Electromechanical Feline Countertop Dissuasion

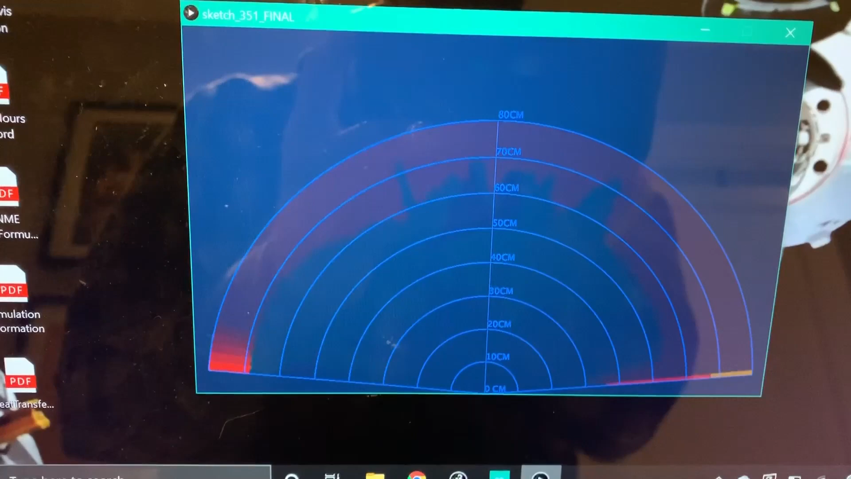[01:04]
The green line that you see advancing now are the scan values,
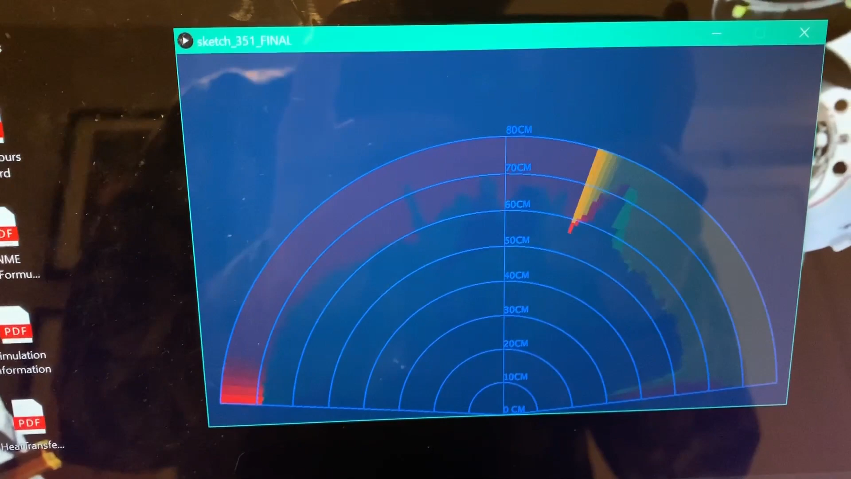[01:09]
and it's now comparing against the control array.
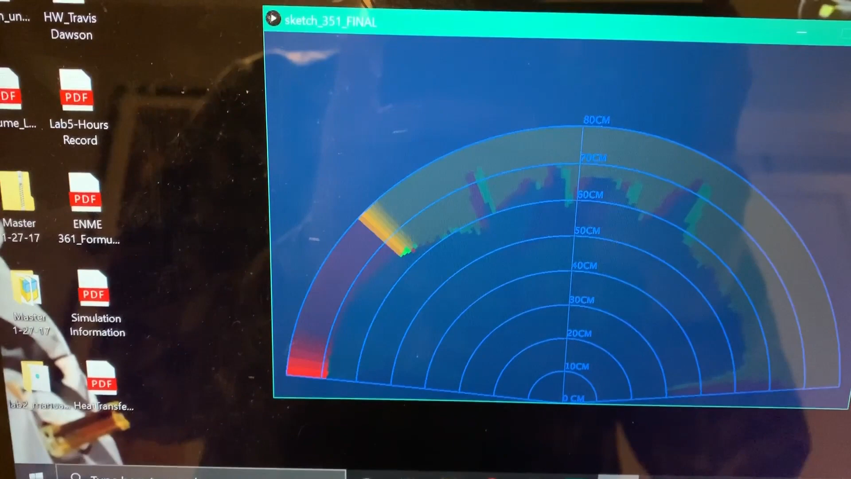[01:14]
And if the scan values are high enough or higher enough than the control,
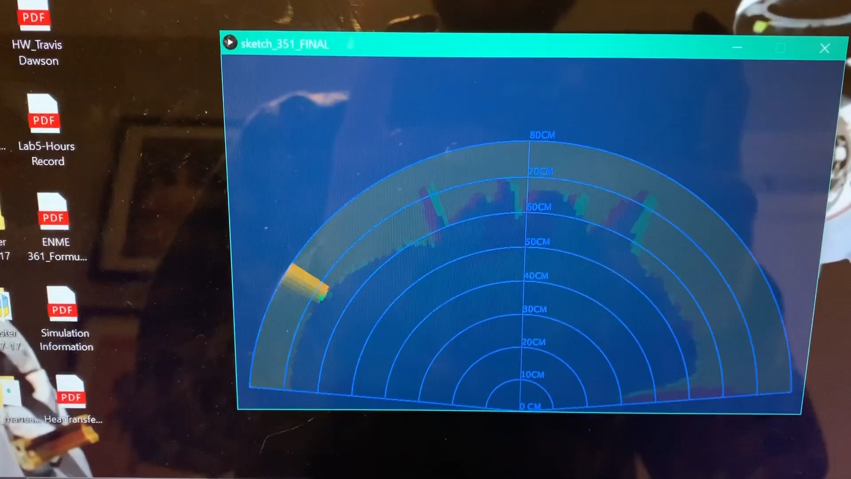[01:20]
what you'll see is them extend further.
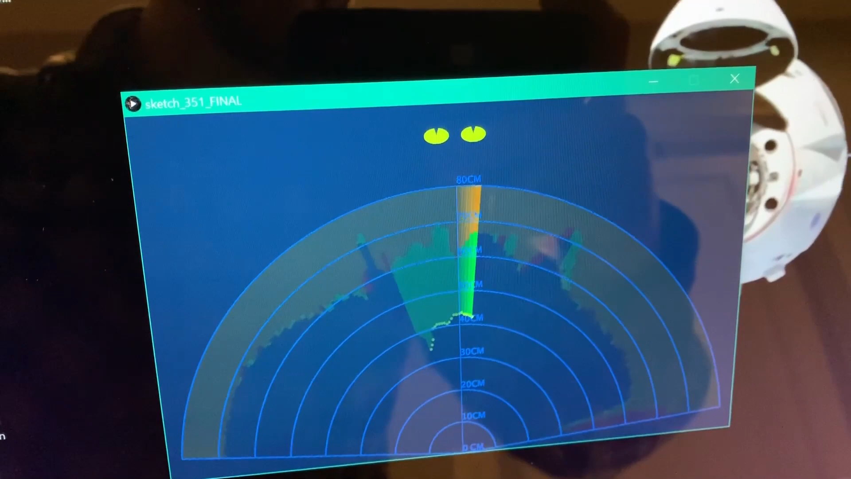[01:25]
You hear the actuator going and the cat eyes pop up.
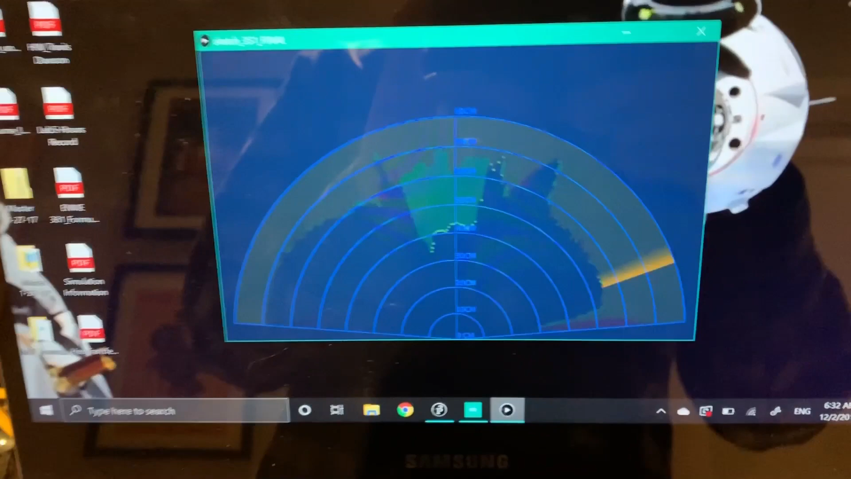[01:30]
There might be something in the field of view worth slapping at. So like I say, this is running the code.